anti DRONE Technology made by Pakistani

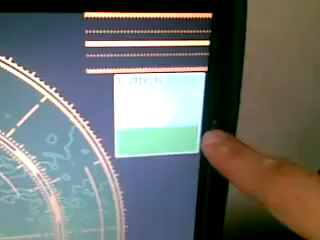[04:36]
so now picture is acquiring and this is the plane that I have flown in front of my radar and this will show you the entry drone
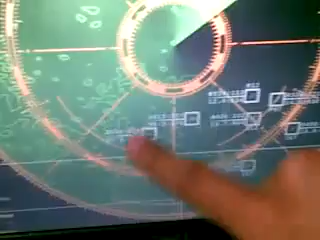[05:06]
total motions in which direction I have I have flown that I